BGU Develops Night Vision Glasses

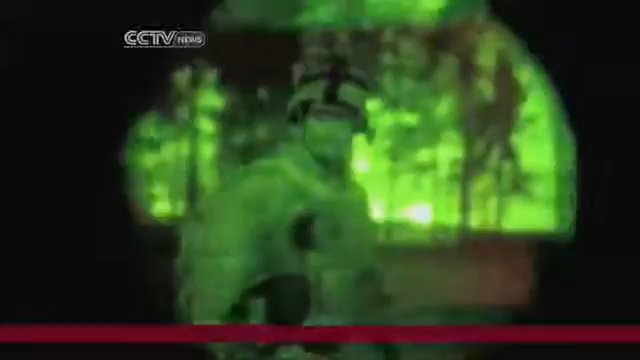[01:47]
a sharp contrast with military counterparts that,
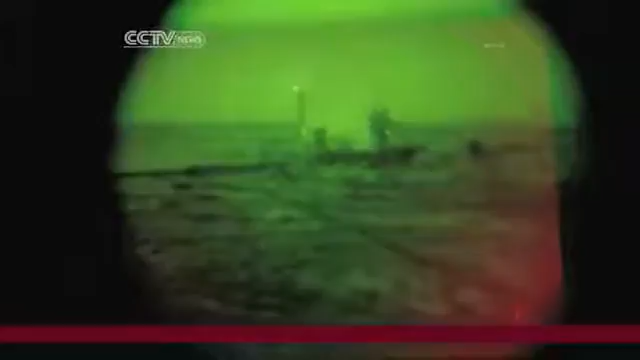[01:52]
grade-dependent, offer visibility for dozens of kilometers.